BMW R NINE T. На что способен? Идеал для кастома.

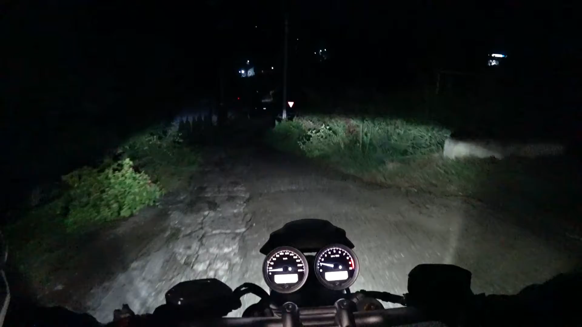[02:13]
Подвеска мягче. Да, если бы я на том в яму въехал, было бы по-другому. О!
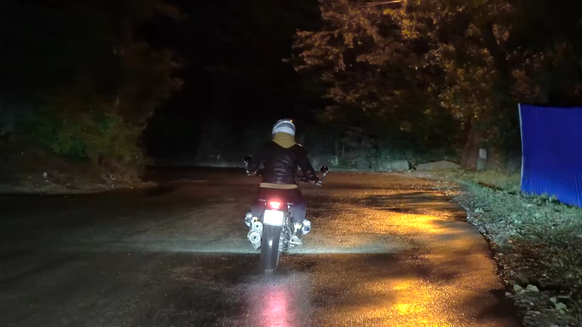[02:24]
Блин, смотрите, освещение прикольное. Я поворачиваю. Сейчас он будет подсвечивать дорогу налево. Хоп. Подсветил чутка. Блин, вот это прикольная опция. Стал прямо, не светит.